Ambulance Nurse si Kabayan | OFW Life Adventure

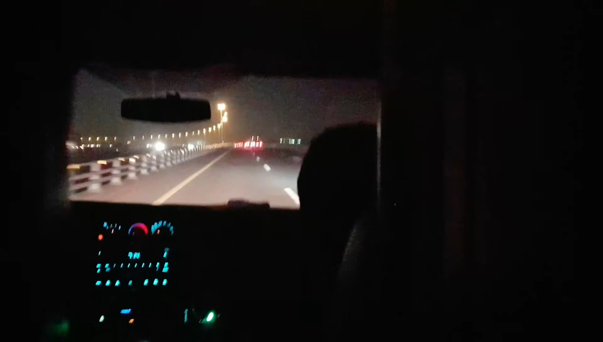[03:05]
Mayroon na siyang streetlights. Mayroon na siyang streetlights. Mayroon na siyang streetlights.